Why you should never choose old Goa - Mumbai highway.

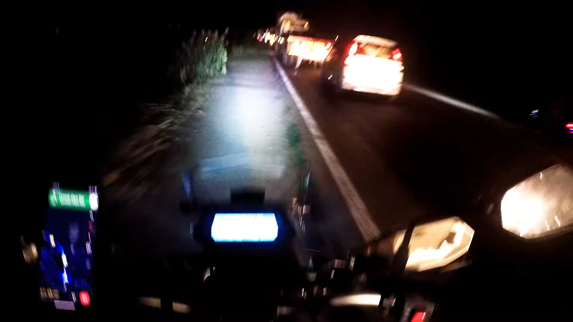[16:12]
88 किलोमीटर्स मोर टू गो, 2 hours and 29 minutes दिखा रहा है एंड एस्टिमेटेड टाइम है पहुँचने का 10:11। अब देखते हैं मैं इसको कितना कर सकता हूँ। एक टाइम था जब हम घर से निकलते थे कि भाई अलीबाग जा रहे हैं राइड पे, और आज सुबह 8:30 बजे से राइड कर रहे हैं और अब शाम के 7:45 बज चुके हैं।
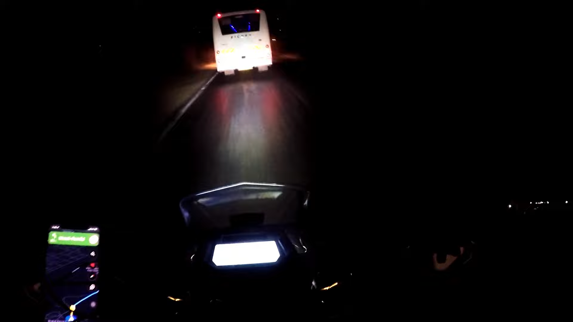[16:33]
ऑलमोस्ट 12 घंटे मतलब 11.25 घंटे से राइड कर रहे हैं और अब अलीबाग आया है और अब घर जा रहे हैं। अरे ब्रदर फ्रॉम अनदर मदर,